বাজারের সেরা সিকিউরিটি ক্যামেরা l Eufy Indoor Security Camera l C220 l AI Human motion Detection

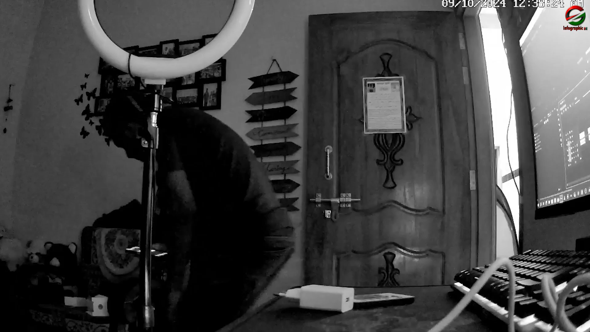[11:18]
कि पर्स्तोर ले एक एमारा जेखी चाक्षिबी शीवालो लेगेचे शेटा human detection कोरे थाक्षिए
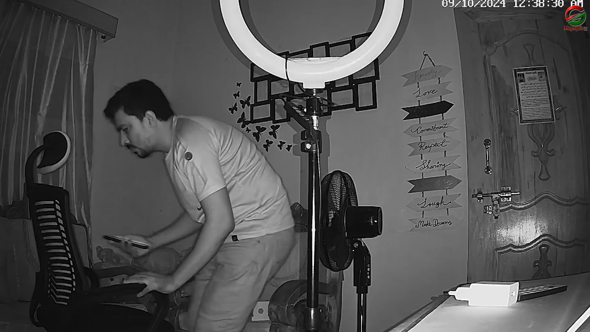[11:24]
अथात एक आन्वान्टेड पर्सन जो डिये अपना घरे धुके हो जाए शे कुथाये